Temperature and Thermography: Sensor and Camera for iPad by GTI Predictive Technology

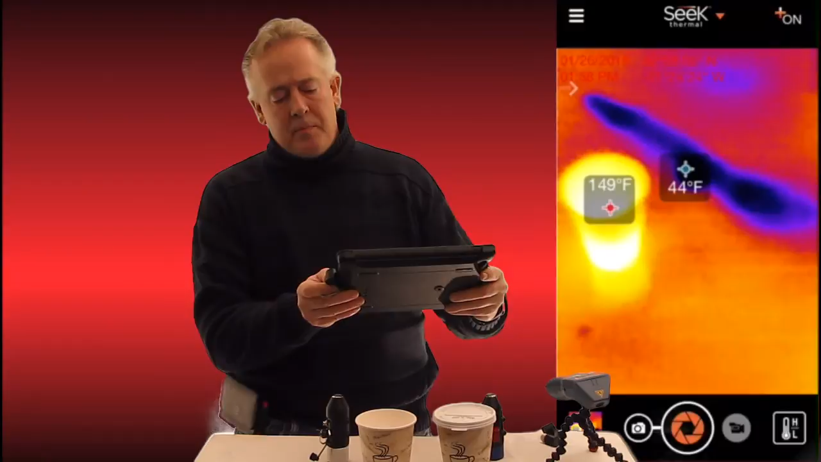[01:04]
One has an ice cube and actually you can see the streak across the table there of where the ice cube slid and then next to it you can see the hot water that we poured in this cup.